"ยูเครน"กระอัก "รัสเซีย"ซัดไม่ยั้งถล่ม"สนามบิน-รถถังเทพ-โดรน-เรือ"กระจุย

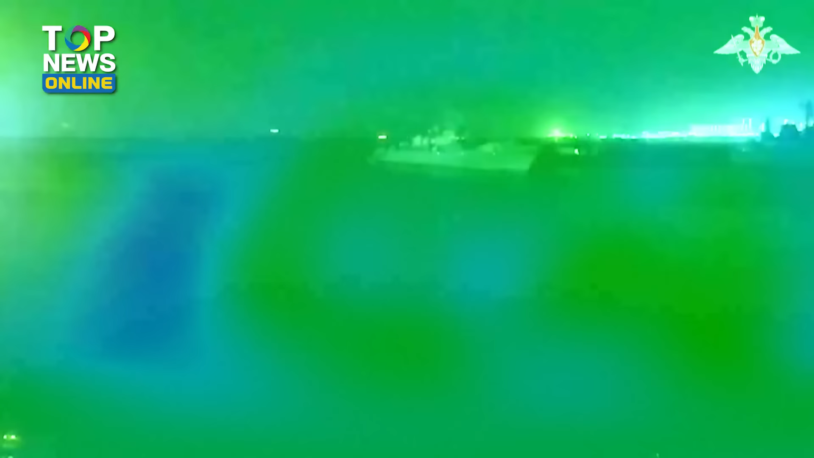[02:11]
ต่อมาในวันเดียวกัน กระทรวงกระลาหมรัสเสียก็ได้โพสต์ลงบนแปลตฟอร์มเทลแกรมระบูกว่ากรองกำลังรัสเสียได้ทำรายโดรนของ
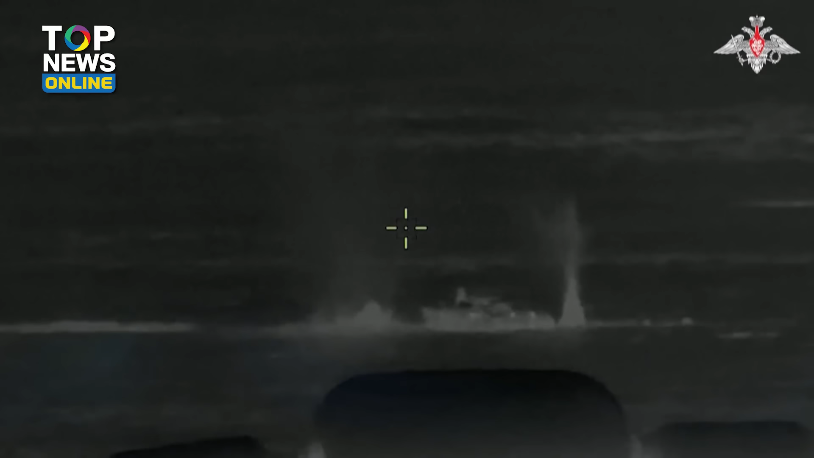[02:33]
ระจำการอยู่ที่ฐานทับเรือของเมืองซึ่งตั้งอยู่บนใช้ฝั่งทะเลดำของผู้วิภาคครัสโนโดา
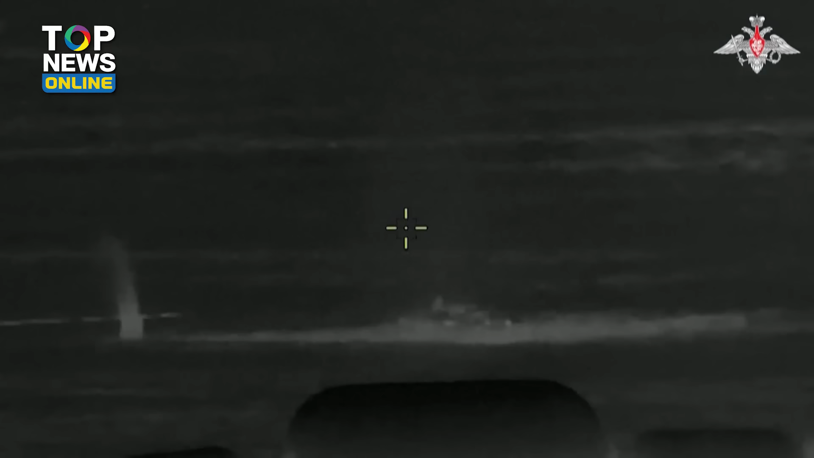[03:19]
ทั้งนี้กระลาหมรัสเซียนยังได้ปล่อยคลิปการโจมตีรถถัง F-Bramที่ขึ้นเชื่อว่าแข็งแกร่งที่สุดที่สารัฐ์จัดหามาให้กับยูเครียนโดยรถถังคันล่าสุดถูกยิงด้วยปืนใหญ่นำวิธีครัสโนโปลด้วยคุมของโ
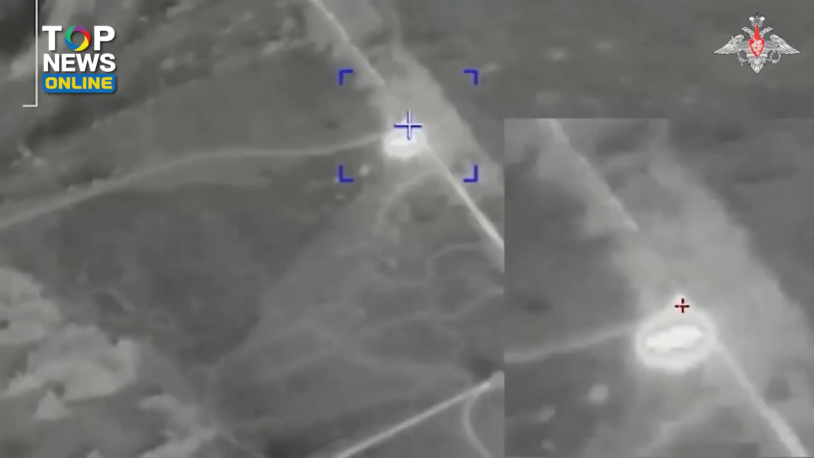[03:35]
ดรนรัสเซียได้พบเป้าหมายใกล้กับเมืองอาฟวิธีฟ์ก้าของรัสเซียนในสาธธรณรัสปราชาชนดูเนศจากนั้นจึงใช้ปืนใหญ่อัตตาจร จมตีเป้าหมายดังกล่าว